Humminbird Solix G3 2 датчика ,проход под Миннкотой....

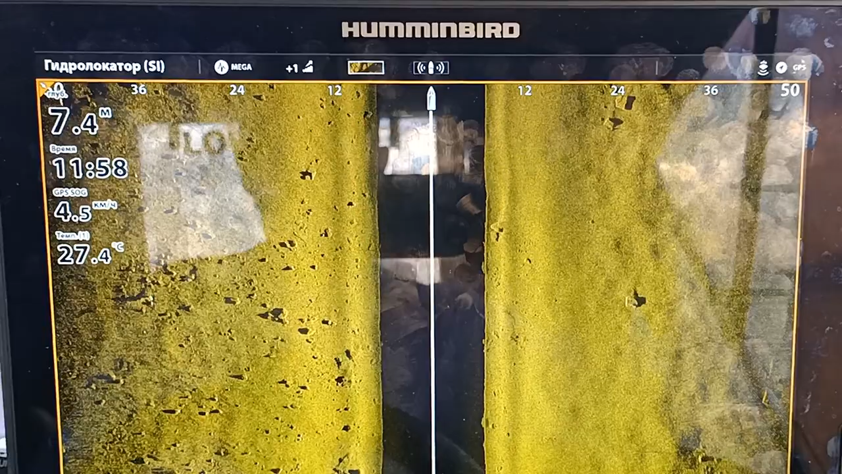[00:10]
On screen: depth 7.4 m, water 27.4°C
на электромоторе чтобы исключить всякие помехи турбулентность
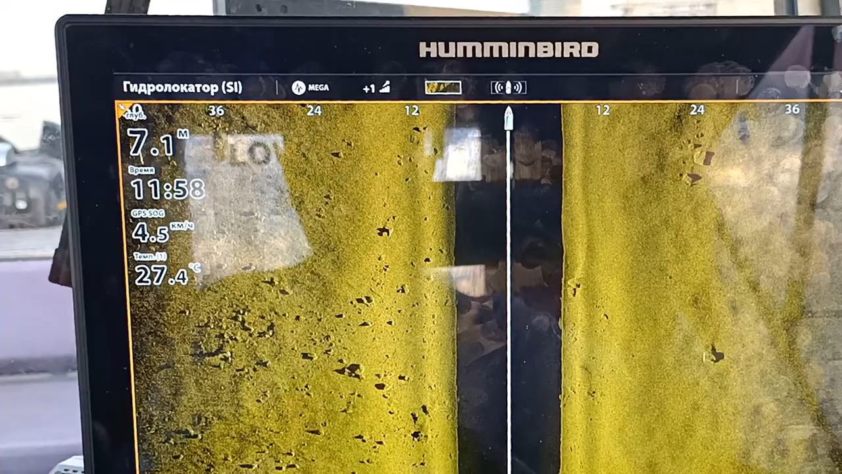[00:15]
On screen: depth 7.1 m, water 27.4°C, speed 4.5 km/h
от самого двигателя значит смотрите датчики стоят два датчика
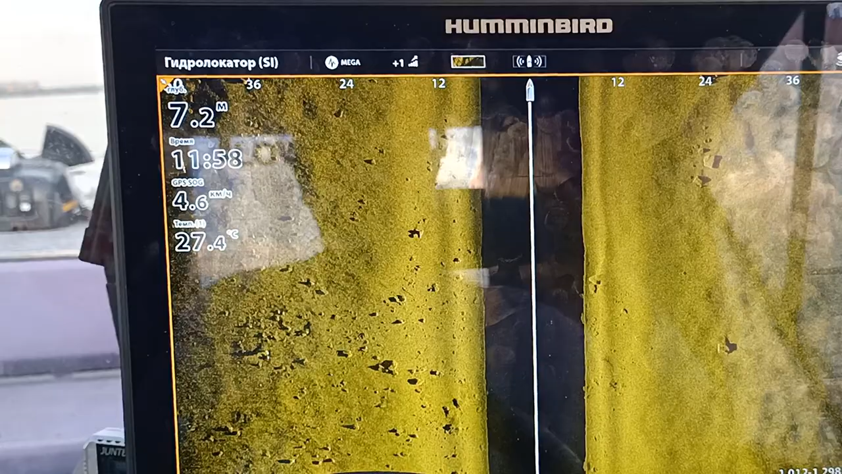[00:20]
On screen: depth 7.2 m, water 27.4°C
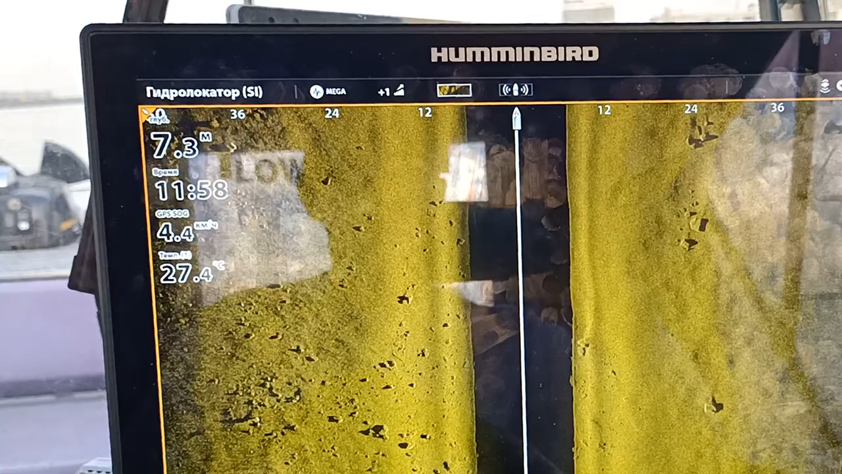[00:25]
On screen: depth 7.3 m, water 27.4°C, speed 4.4 km/h
solix вот один налево с
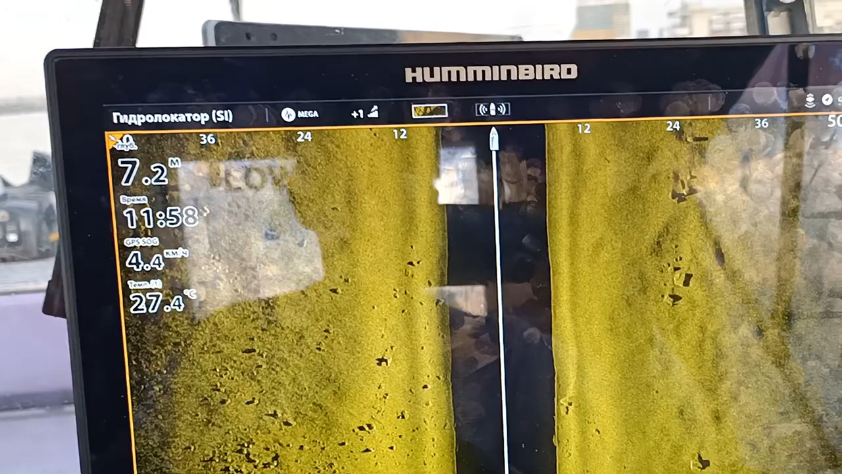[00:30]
On screen: depth 7.2 m, water 27.4°C, speed 4.4 km/h
левой стороны от двигателя с правой стороны через игре кабель
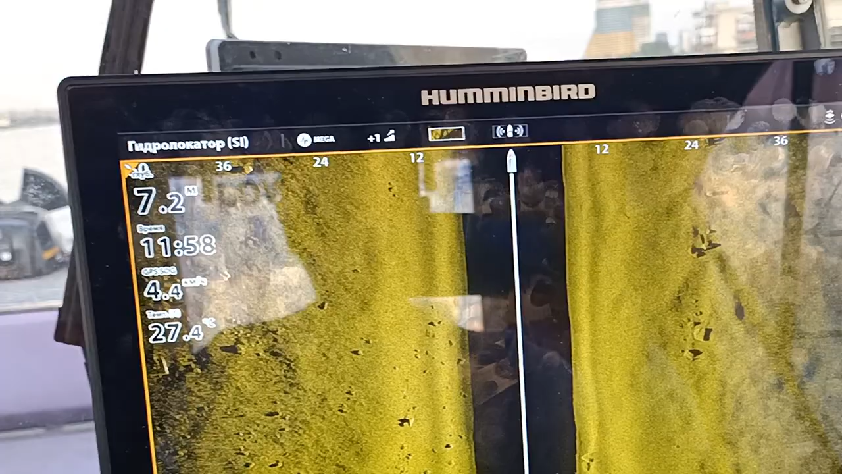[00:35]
On screen: depth 7.2 m, water 27.4°C, speed 4.4 km/h
в прибор и мы
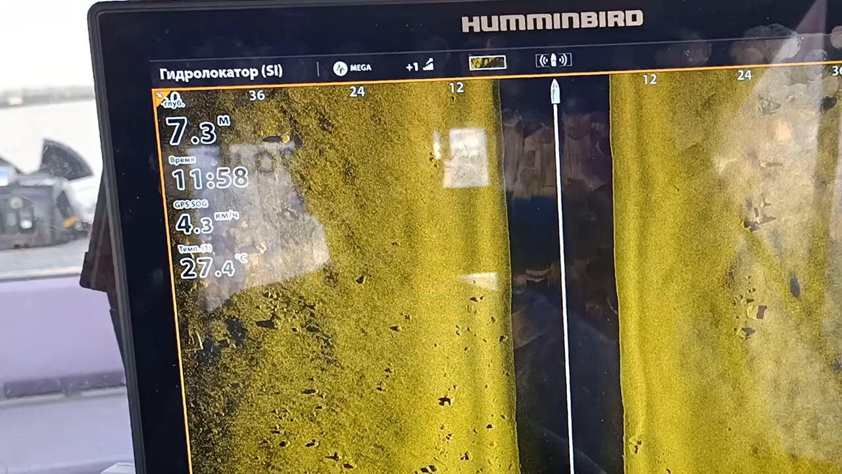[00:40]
On screen: depth 7.3 m, water 27.4°C, speed 4.3 km/h
идем на электромоторе который с независимым
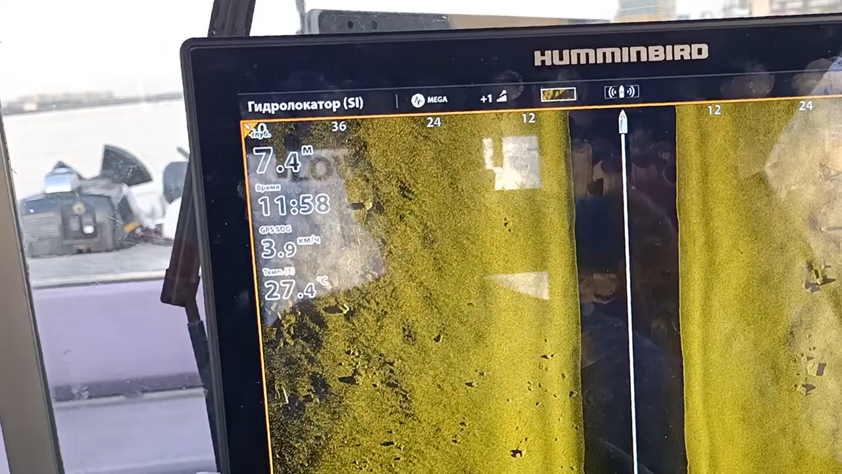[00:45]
On screen: depth 7.4 m, water 27.4°C, speed 3.9 km/h
питанием не создает в общем-то помех
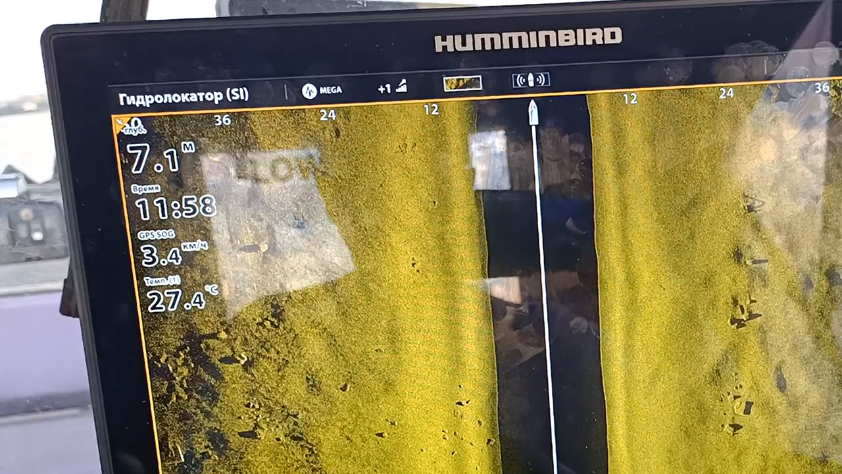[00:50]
On screen: depth 7.1 m, water 27.4°C, speed 3.4 km/h
вот замечен в этом не был вот
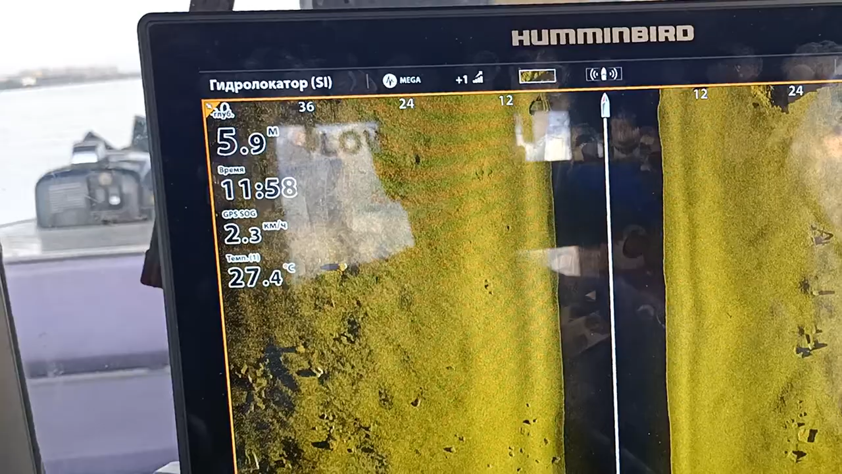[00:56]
On screen: water 27.4°C, speed 2.3 km/h
и мы с ним идем по тому же маршруту практически
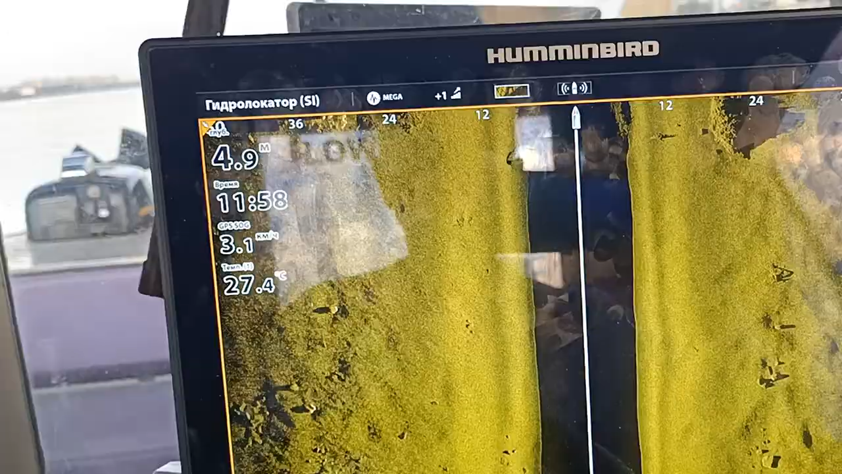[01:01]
On screen: depth 4.9 m, water 27.4°C, speed 3.1 km/h
вот ну вот чуть-чуть этот мор какой-то с правой стороны все равно вот он есть то есть это вот в районе моста
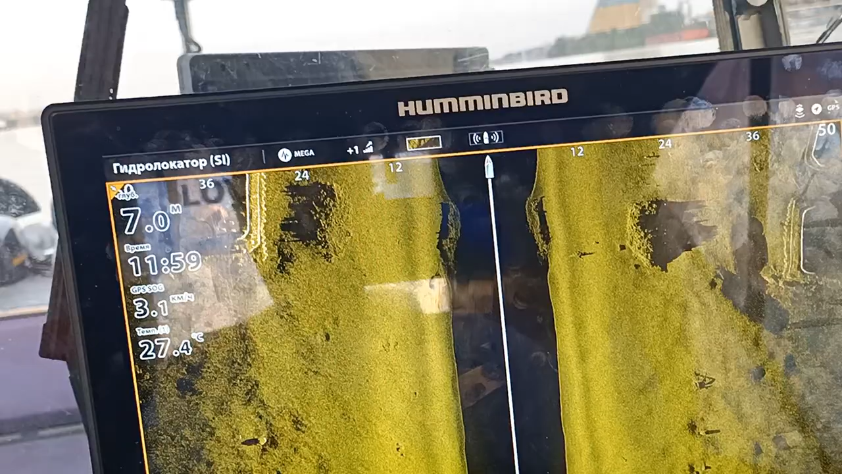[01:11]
On screen: depth 7.0 m, water 27.4°C, speed 3.1 km/h
высоковольтная линия все-таки для тепловоза все такое она видать
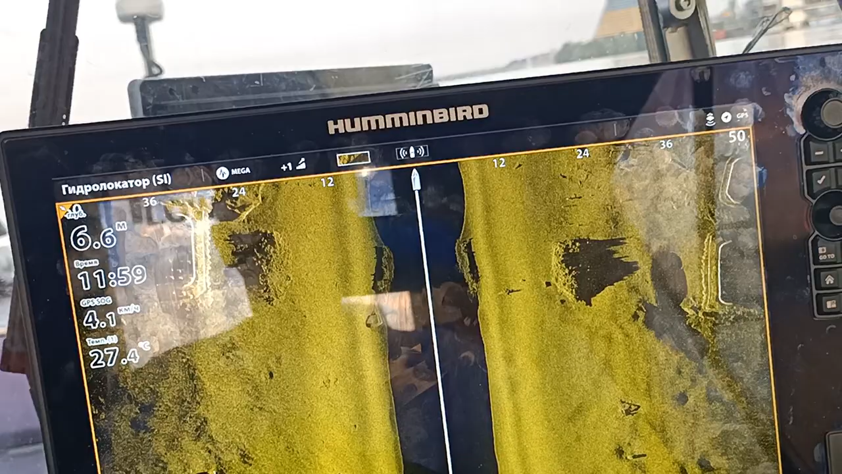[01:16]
On screen: depth 6.6 m, water 27.4°C
фонит поэтому тут грешить на свой марку
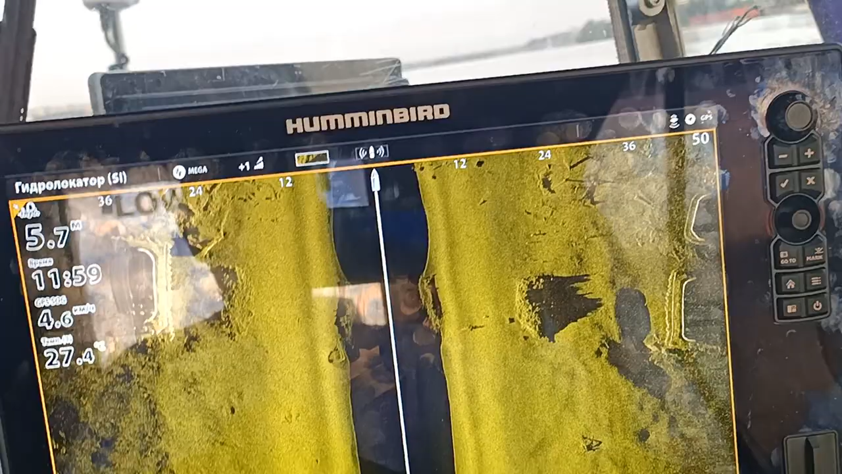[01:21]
On screen: depth 5.7 m, water 27.4°C, speed 4.6 km/h
я не собираюсь вот ну во-первых